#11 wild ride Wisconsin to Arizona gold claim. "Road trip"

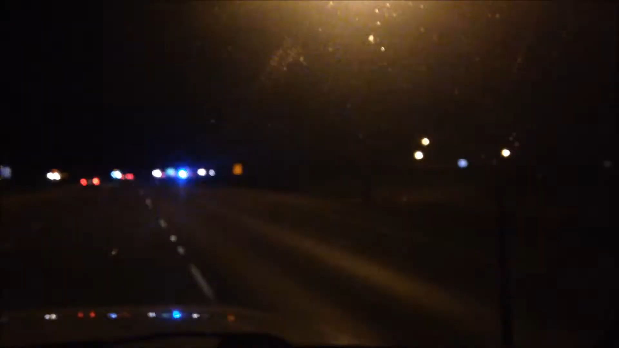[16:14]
You in Illinois yet? Yeah. They got him. It's a lot darker at this camera. Roads are getting slippery, it's getting windy, something's going on. Yeah, did you feel I that?